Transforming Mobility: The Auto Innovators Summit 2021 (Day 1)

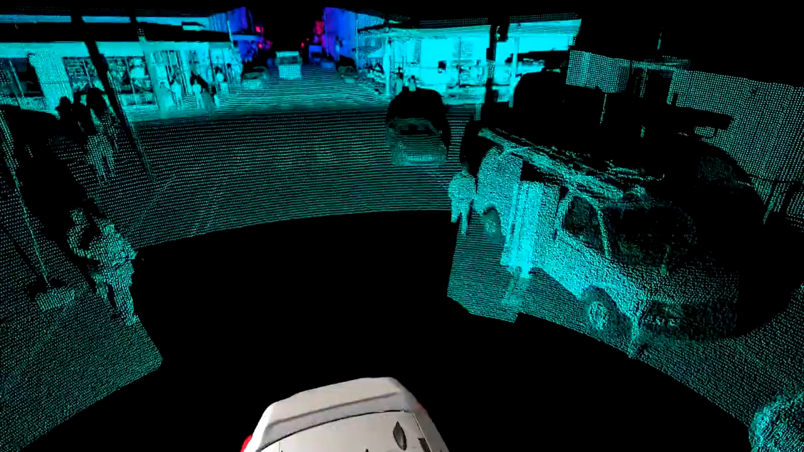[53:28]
and low-reflectivity detection critical for safe self-driving operations in complex urban and high-speed environments.